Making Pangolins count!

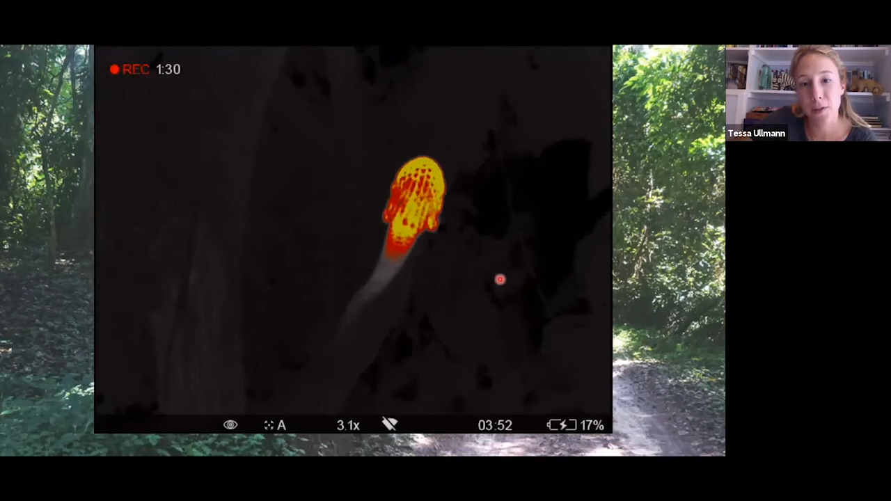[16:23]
And actually through observing him through the vision scope, we were able to see something pretty cool pointed out by Alon Cassidy. That right there. Now that could be a trace of urine, a trace of feces.